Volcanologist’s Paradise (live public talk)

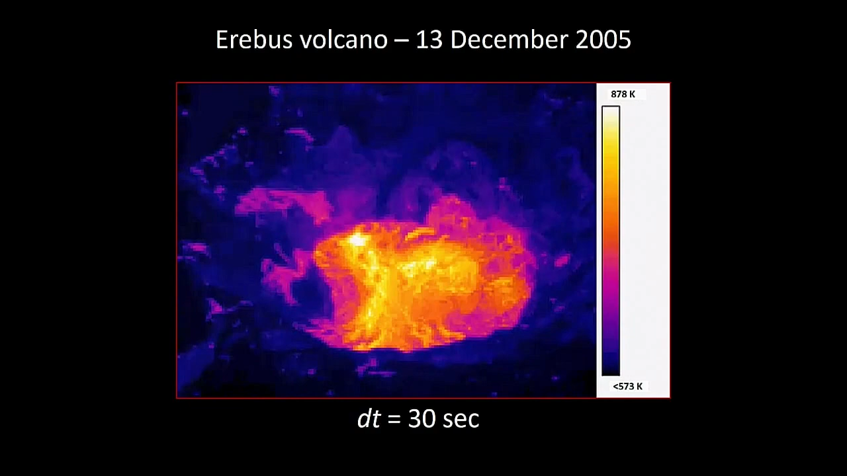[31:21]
and then the lava goes down at the edges. And this has been circulating around between the surface and the deep-seated magma chamber about 3 or 4 kilometers down. So this was a great test of a model that was created to determine the temperature and area distribution.